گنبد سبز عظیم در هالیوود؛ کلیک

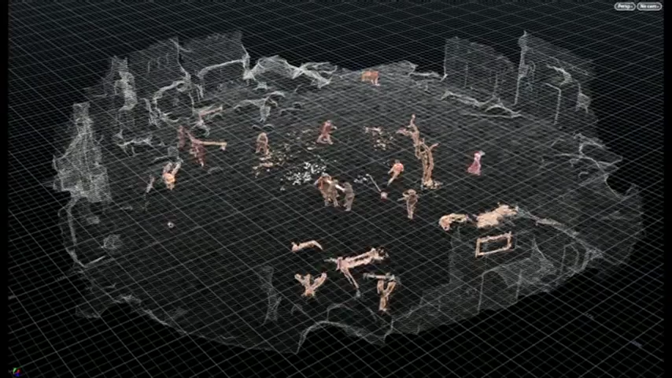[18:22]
و 360 درجه کل استودیوه بیننده میتونه سحنه زبط شده رو از
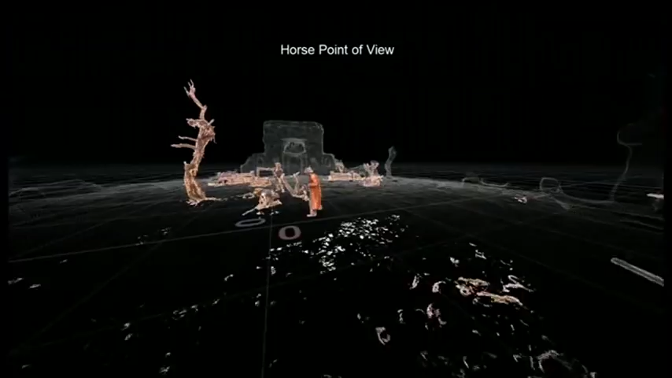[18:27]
هر زاویهی که خاص ببینه وقتی
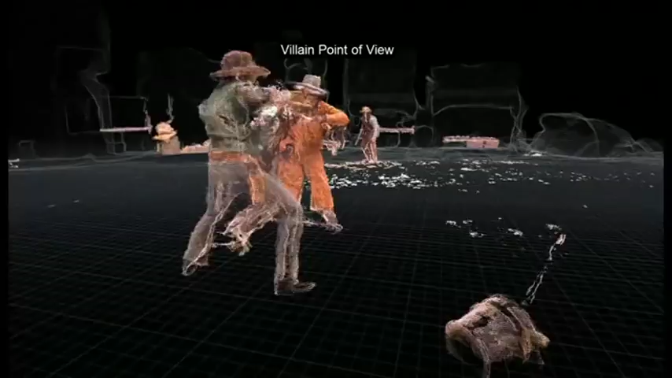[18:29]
تصفیم گرفتن یک سحنه رو از کدوم زاویه ببینن بقیه
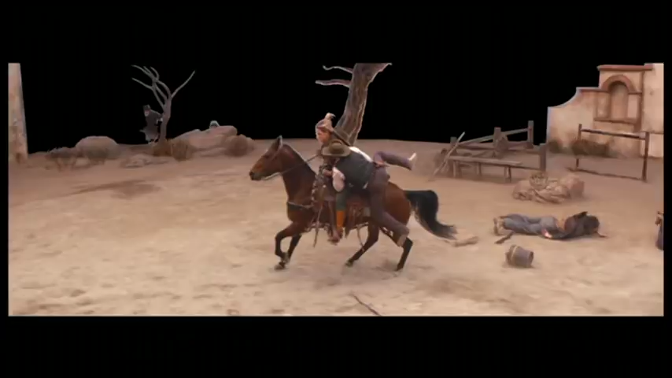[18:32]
زباید رو پاک میکنن و جلوهای تصفیری رو اضافه میکنن و سحنه کامل میشه این سیکانس رو بارها تکرار کردن این تصفیری که میبینین از روی برداش پونزده هم ساخته شده
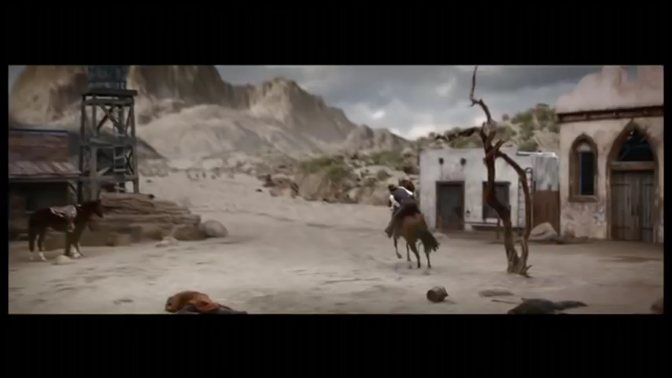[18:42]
برای هر سحنه میشه نور و تغییر داد میشه اناسر مختلف بهش اضافه کرد ولی
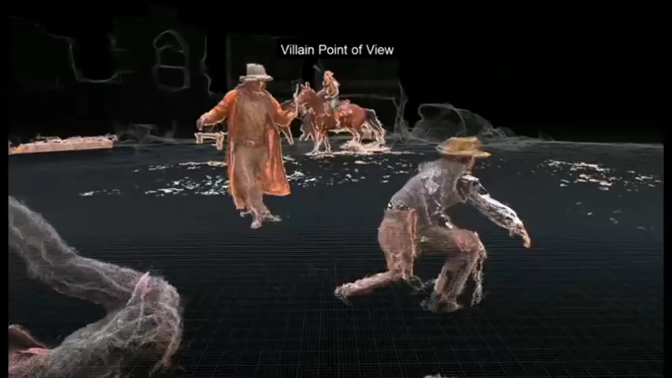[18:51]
نکته کلیده اینه که اجرا زنده است یعنی بازی بازیگرها واقعیه و در همون لحظه که با هم و با سحنه ارتباط دارن سبت میشه